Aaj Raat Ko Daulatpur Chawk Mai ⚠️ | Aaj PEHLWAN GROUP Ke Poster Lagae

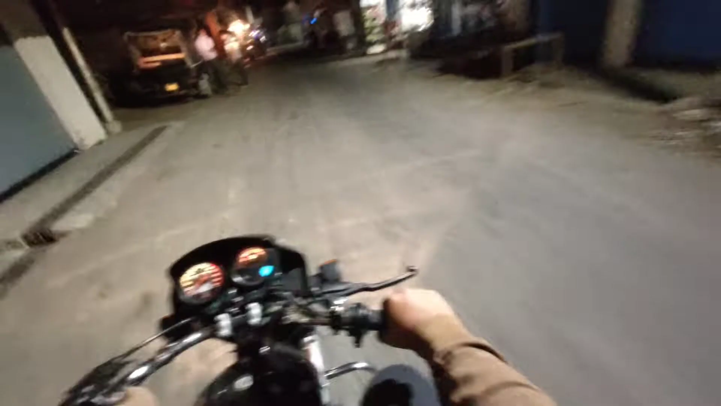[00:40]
यहाँ पे हमको काम दिया है लोगों को साइड करने का, और पीछे देखो भाई आ रहे हैं पोस्टर लेके बंदे हमारे।
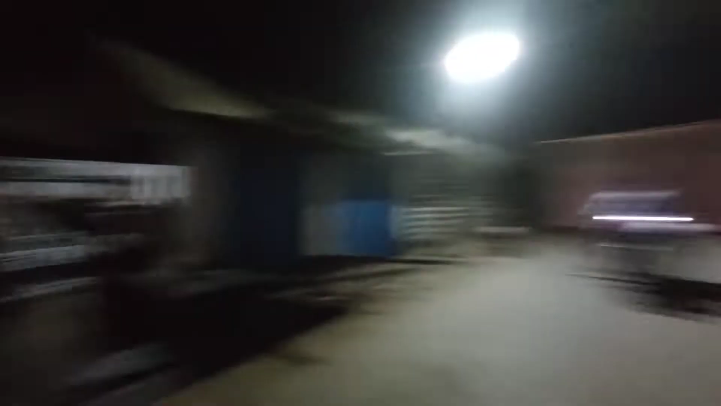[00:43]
और भाई अभी दौलतपुर चौक पे पहुँच चुके हैं हम, अड्डे वाली साइड को जाना है हमने।
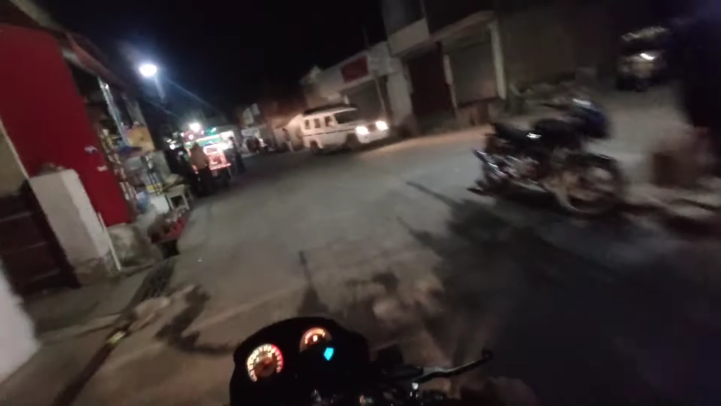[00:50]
तो प्रणव भाई है यहाँ पे ड्राइवर, और भाई यहाँ पे जनता तो है ही है।
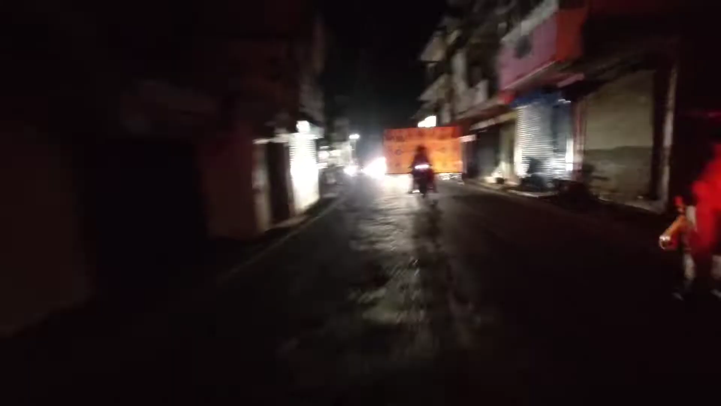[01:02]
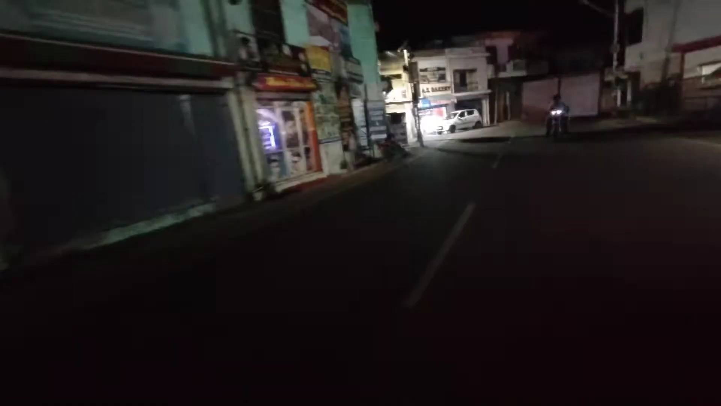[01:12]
तो भाई सामने हमारा अड्डा भी आ चुका है, और भाई बिल्कुल सेफ तरीके से आ गए हम,